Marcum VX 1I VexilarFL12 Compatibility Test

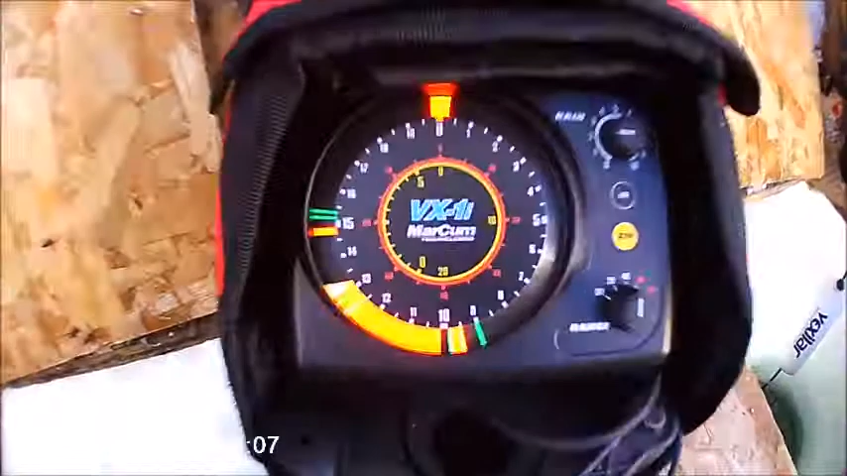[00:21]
See that? Getting a tiny bit of interference here and there.
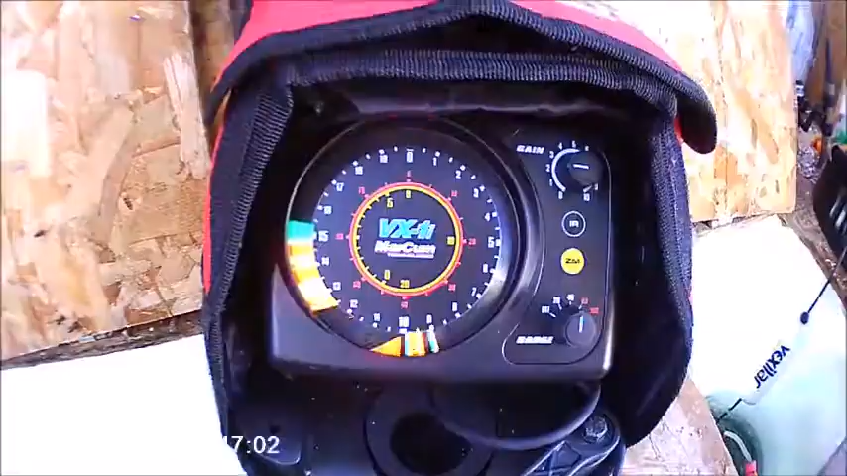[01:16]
Hit it one more time. Okay, and that cleared it out.
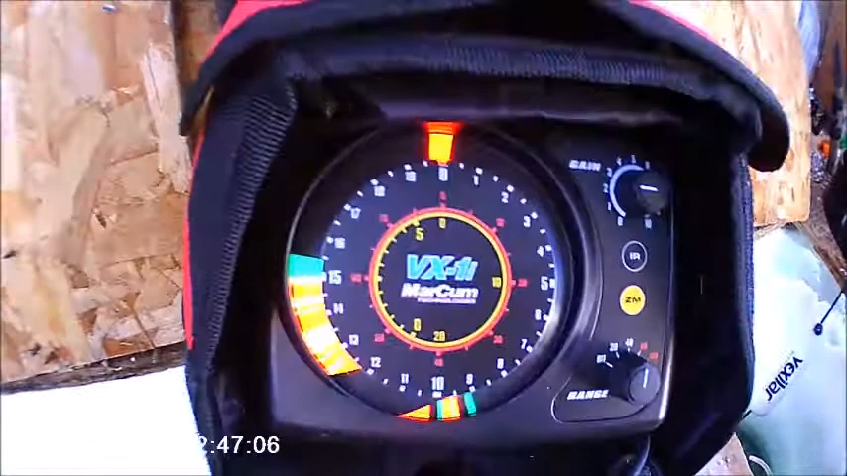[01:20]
No, you're not getting any interference at all.